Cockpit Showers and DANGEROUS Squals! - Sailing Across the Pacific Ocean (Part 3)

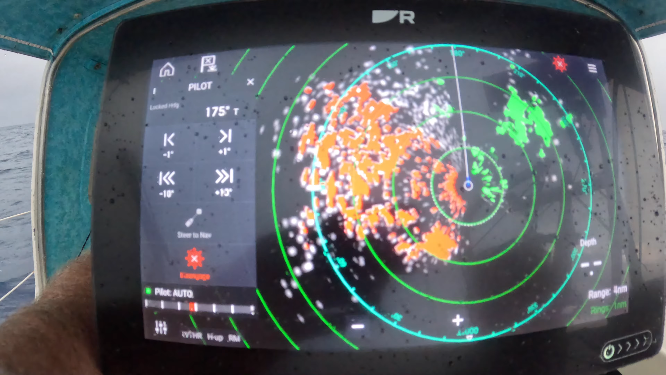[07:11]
But we did. We thought we were kind of through the squally zone and then apparently they're back.